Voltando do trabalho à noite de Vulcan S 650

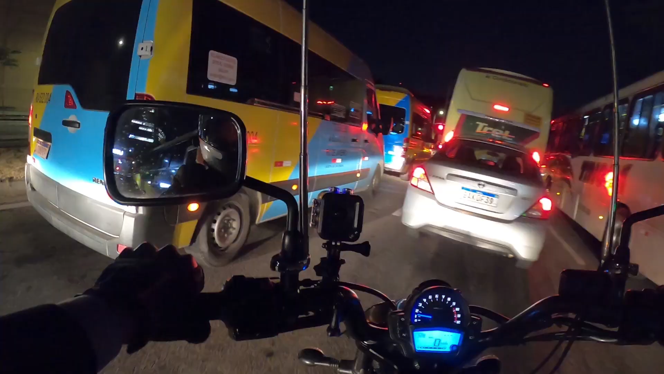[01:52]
Mas, cada moto tem né? Cada moto tem a sua vantagem e desvantagem, na verdade foi isso que eu queria falar. E, ó, o cara já tá lá na frente, eu nem adianto tentar me meter aqui, eu vou conseguir passar por uns, não vou conseguir passar por outros. Mas, o melhor é eu ficar aqui esperando abrir, e aí abre espaço e aí eu vou embora. Esse pedacinho aqui tem, é buraquinho, cara.
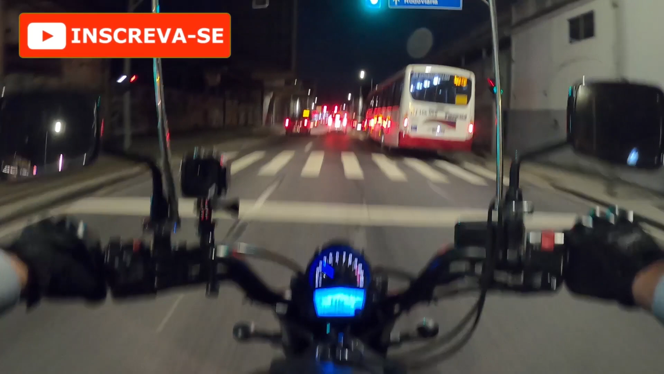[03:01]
mas devem ser nos semáforos ou nos sinais, como falo aqui no Rio. Um farol em outros estados. Ah, o cara andou, andou com a menina, tá agarrado aqui ainda. Ficou preso no sinal, tá vendo?
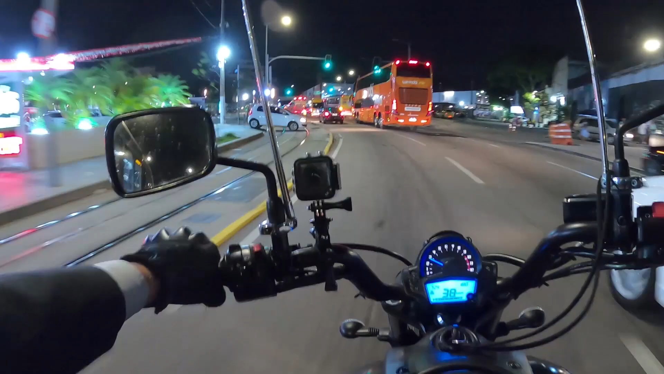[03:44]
no sinal. O velho T não quer nem saber, cara. O velho T vim buzinando igual um doido. Eu sou muito cagão mesmo, cara, porque eu não me arrisco a fazer essas coisas não.
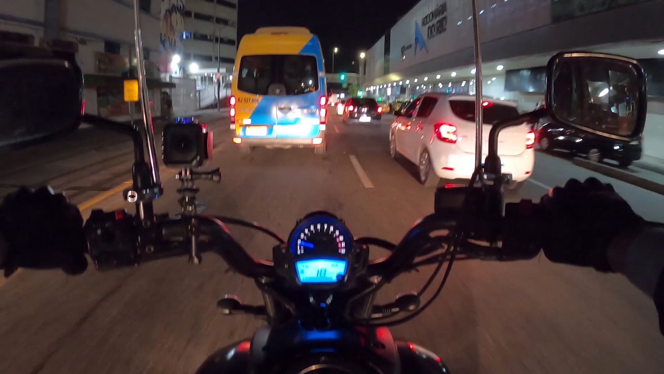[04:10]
Eu só passei porque eu vi que o cara não avançou pro meu lado, porque eu tava com medo dele avançar. Ficou preso
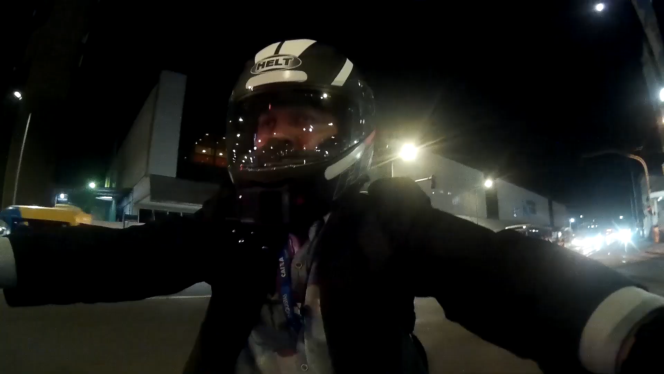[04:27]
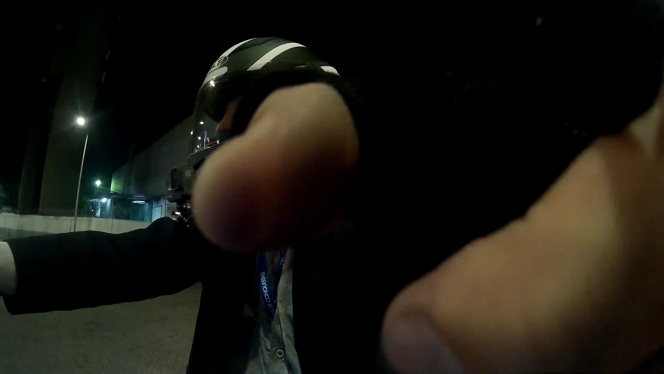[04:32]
no sinal. Não é possível parar à noite em sinal algum aqui do Rio.
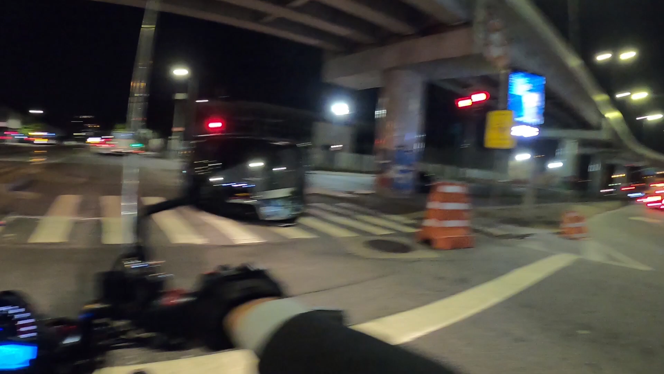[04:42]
Ainda bem que vai abrir. Abre aí meu parça. Abre aí. Eu tô uns que você não tem jeito, você tem que parar, né? Até por questões de segurança. Se você avançar no lugar errado, vai ficar devendo um carro e... Bap! Te levar pra conversar com o papai do céu mais rápido. Ai! Buraqueira, rapaz.
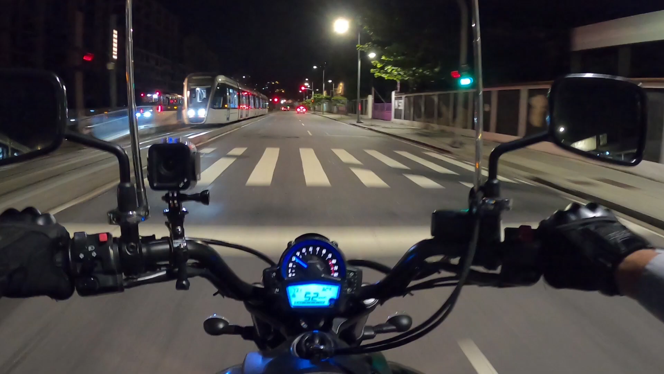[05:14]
Esse aqui, por exemplo, já dá pra gente avançar, entendeu? Vai na maciota. E aqui então, com o primeiro lugar pra ficar mesmo. Eu fui assaltado atrás desse prédio aqui, ó. Quando levaram a Tenerê. Foi aqui atrás. Ó. A polícia ali, tá vendo? Tinha blitz, cara, ó. Tem polícia direto aqui. Os caras assaltaram entre dois policia... Entre duas blitz. Os caras me assaltaram numa transversal.